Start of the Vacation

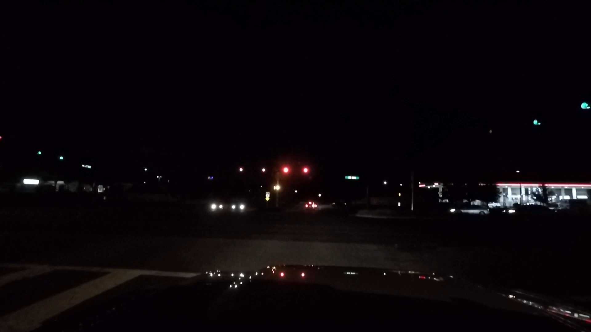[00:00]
This is a little video of us getting ready to start our trip. I'm sitting at the light, going to go across the street to the gas station and get some fuel. The hurricane is coming from the east, which would be on the left side, the traffic you can see incoming from the left side. And off in the distance there, you can see everything lighting up.